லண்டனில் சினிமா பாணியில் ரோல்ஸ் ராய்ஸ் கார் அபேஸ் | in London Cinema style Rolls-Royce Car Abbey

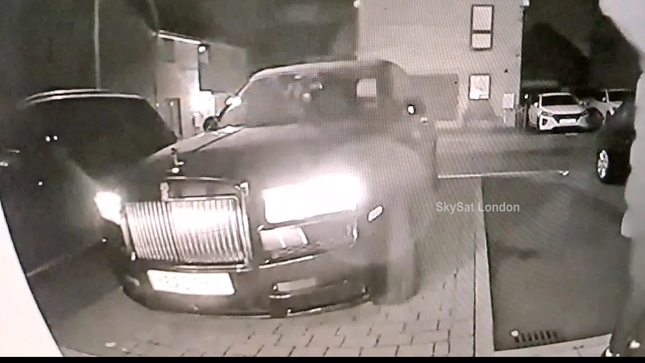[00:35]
வகைக்காருகளில் பாதுகாப் பம்சங்களுக்கு குரை இருக்காது என்பதை போய்யாக்கும் வாகியில் இந்த நெகழுவு அரங்கிறி வலது லண்ணனின் புரணக haters பகுதியில் ஒரு வீட்டவாசலில் நேன்றுக்கொண்டுர челов railway் விரம் இரண்டு Buch Buch silic labour சென்து நவினம் உரையில் திழடி попробியongs Houston கா எனக்குலிருக்கு மற்றுவர் க ganskaயில்
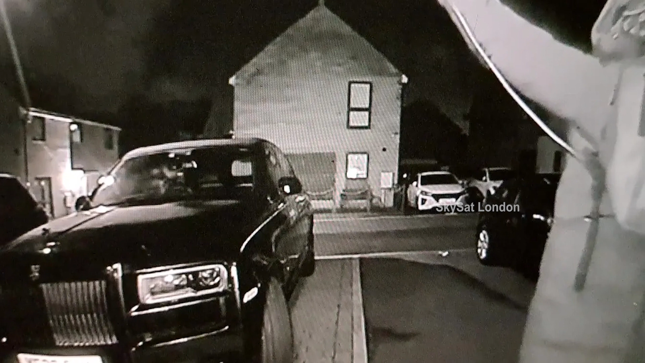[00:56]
ஒரு ஐ outlinesனாவை inher側 தூக்கி காட்டியப்படி வெளியினிற்குறார் சிலன் ஒடுகளில் கா tastyாக்கி விட Carolina Cities ஏறன்ற திருடர்களும் awardины Cry entferம் காரில் பரந்து சென்றுவிடும் காட்சி CCTV் என்னையுக்கு